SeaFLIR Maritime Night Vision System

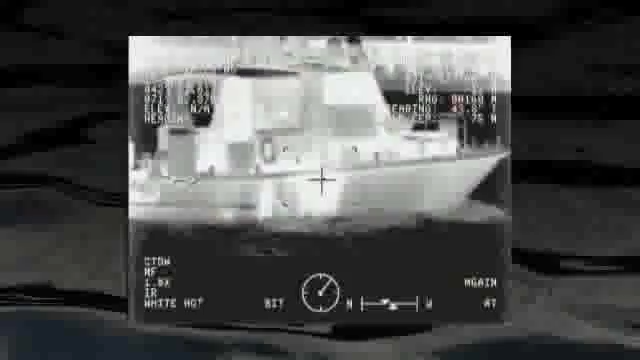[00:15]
Developed initially for the U.S. Navy SEALs, the Sea FLIR is the premier maritime multi-sensor thermal imaging system.
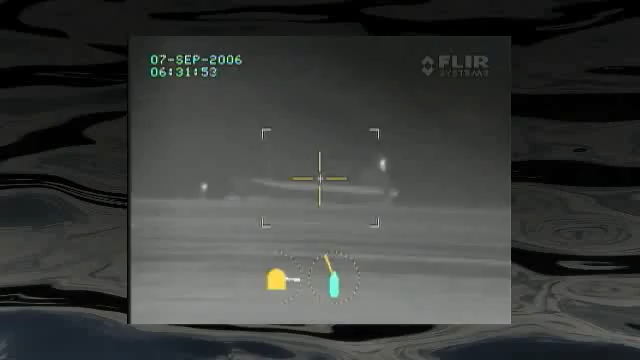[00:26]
and the built-in gyro stabilization compensates for any sea state,